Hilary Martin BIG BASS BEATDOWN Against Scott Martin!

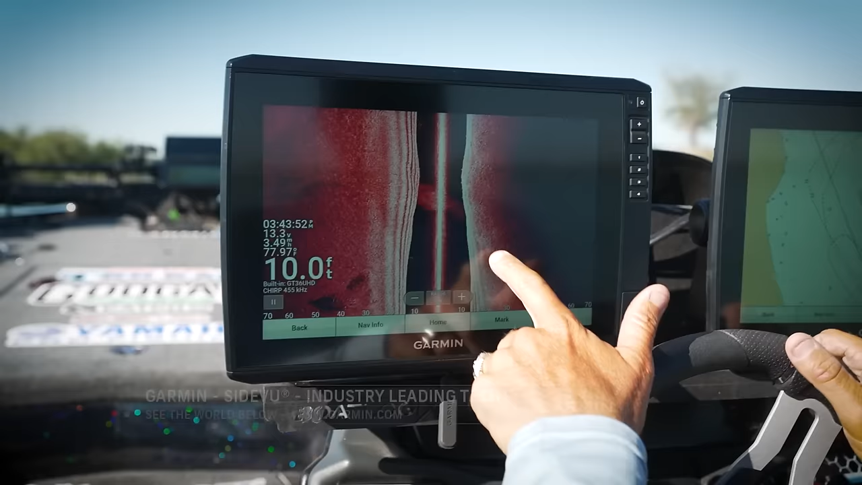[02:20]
On screen: depth 10.0 ft
You can see how, like, the regular bottom is smoother, but you can see the actual rock. You can see how more rough that is than that. See how that's smooth, and this is real rocky. That is a rock pile.
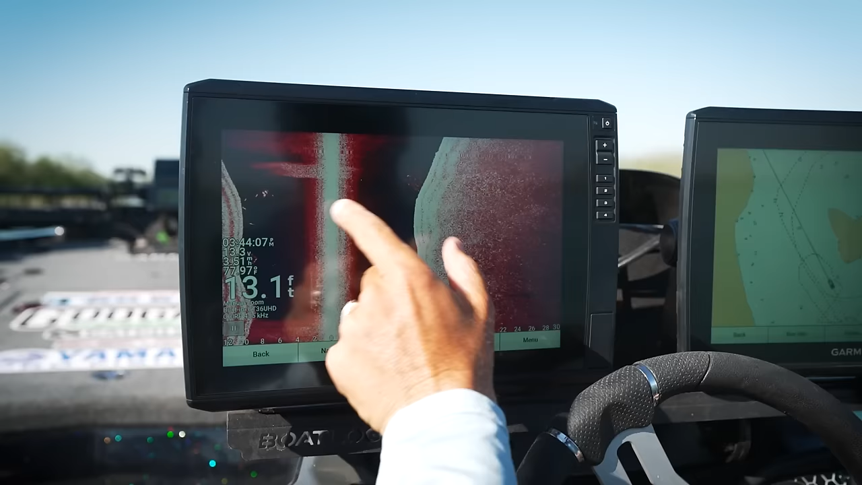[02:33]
On screen: depth 13.1 ft
Look at those fish right there. That is awesome. Yeah, they're so.